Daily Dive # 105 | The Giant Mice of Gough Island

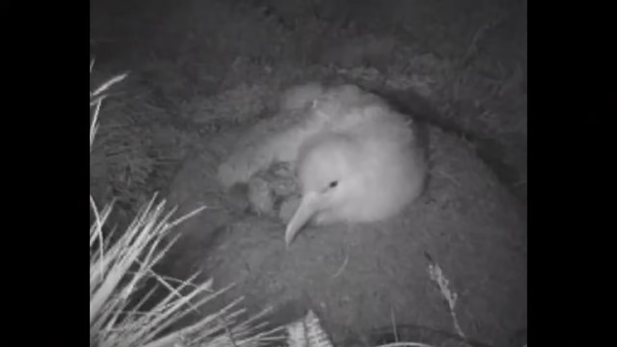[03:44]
the albatross chicks. Mice up to 27 centimetres in length, including their tails, have been recorded. They attack at night, nipping the poor albatross chicks at their sides,
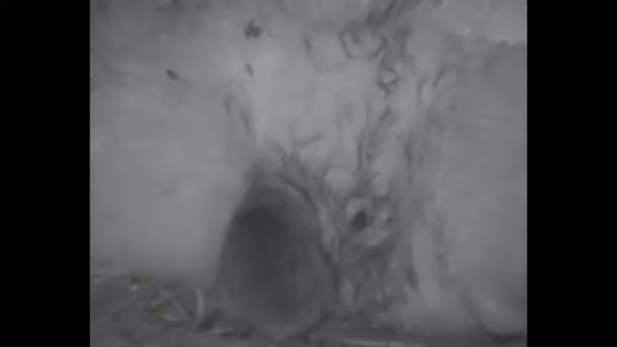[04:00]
often causing horrific injuries and eventually often the death of the birds.